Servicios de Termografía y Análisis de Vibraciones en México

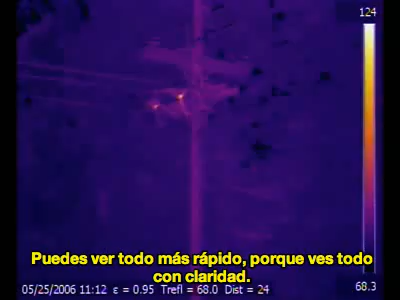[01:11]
You'll be able to see things faster because you can see things clearer.
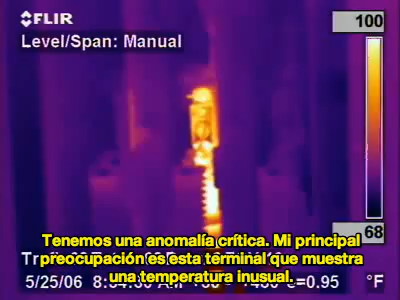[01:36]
My main concern is this Terminator that's showing extreme heat.
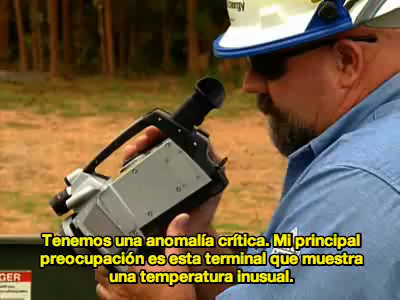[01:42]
By finding this today, it just, you know, cleared up a lot of problems for the customer as well as the company. We could switch it out, take it out of service, do the repairs versus it failing,
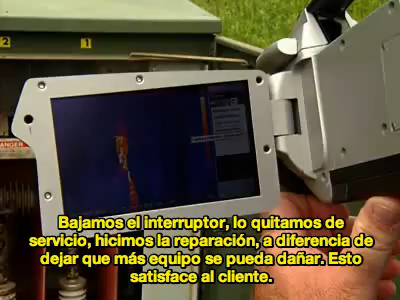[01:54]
causing additional equipment damage and having a widespread outage to our customers.
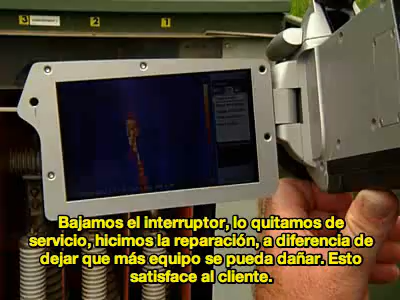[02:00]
We can detect problems before they fail or while someone is up there making repairs.